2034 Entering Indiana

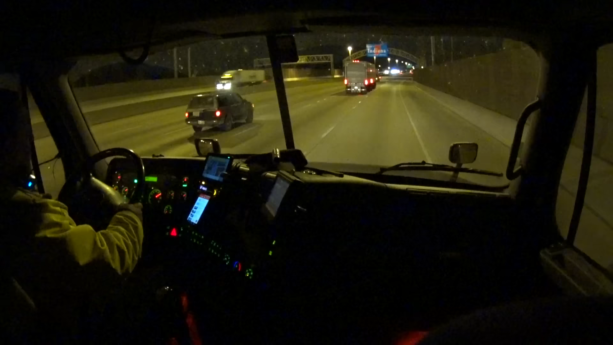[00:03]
hey everybody Johnny to the air good evening greetings once again we are crossing into the border state line of Indiana I would imagine this is somewhere on Sherrillville or Hammond Indiana so far so good the local time here is 1128